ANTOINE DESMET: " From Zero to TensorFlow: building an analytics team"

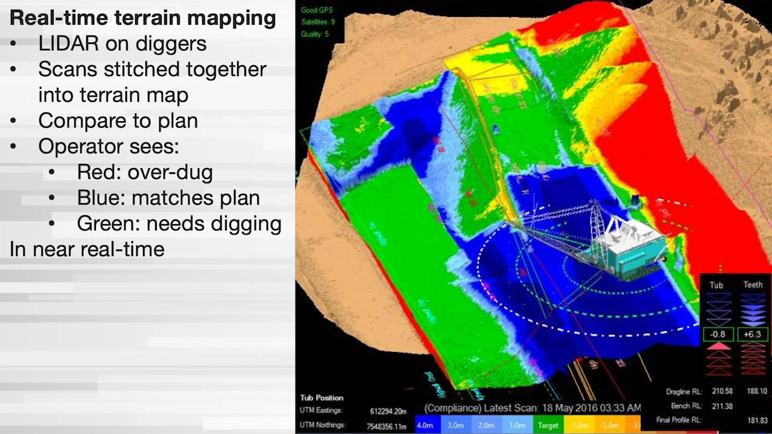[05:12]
Blue means you need to dig more. And red means you need to move dirt where it's red. So it's pretty amazing. Someone loads a 3D map of where they want the dirt to go. And the machine does all the calculations and tells you how far you are from complying with the map.